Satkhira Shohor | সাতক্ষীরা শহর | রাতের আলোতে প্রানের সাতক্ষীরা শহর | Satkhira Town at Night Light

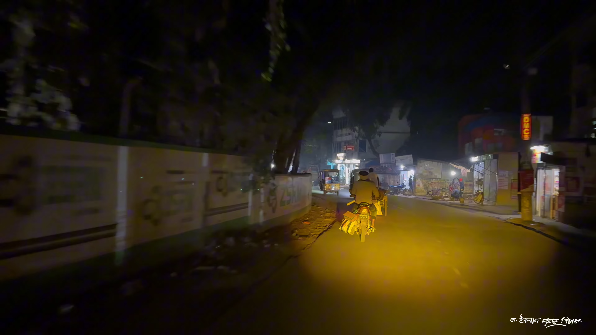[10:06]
નામુંશરે એ મોટી નામ નાવારુન મળ એછાળો એકને શતક્રા શરકેરી મહીલા કોલેજ એખાન આવસ્થતીત